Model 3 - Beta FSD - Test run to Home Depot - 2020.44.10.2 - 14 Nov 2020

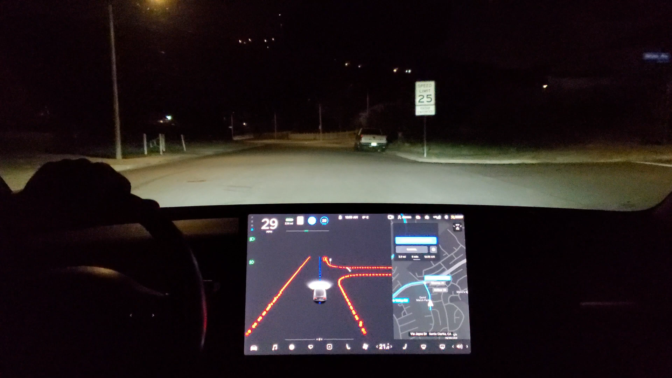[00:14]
In 500 feet, turn left onto Plum Canyon Road. So this is a little uncontrolled left, now of course it's after midnight so there's not a lot of traffic to challenge it, but let's see how it does.
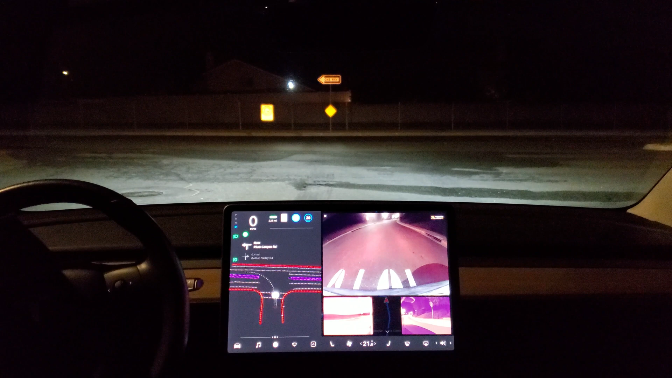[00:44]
Looks like it's waiting for me to confirm through. This is all autopilot right now, it did that turn nicely,
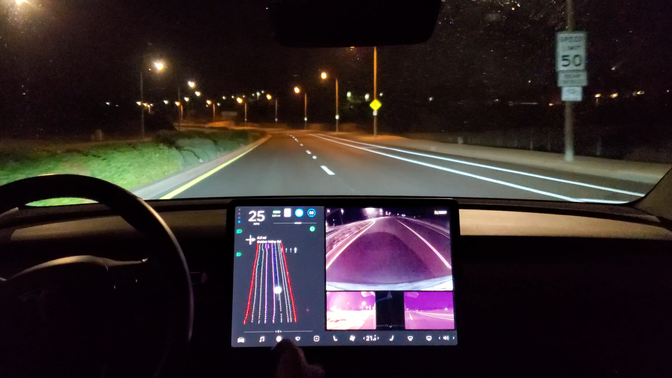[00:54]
getting in the right lane for an upcoming right turn. Getting over, a little hesitant there but it did it.
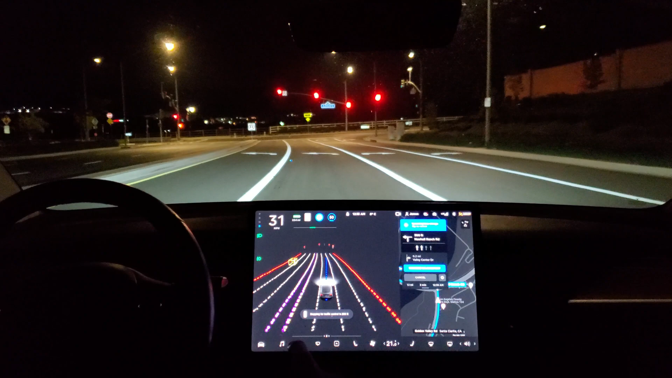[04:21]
Now turn left onto Newhall Ranch Road. I like how it changes that display now. Nice turn. Changing lanes for an immediate right up here.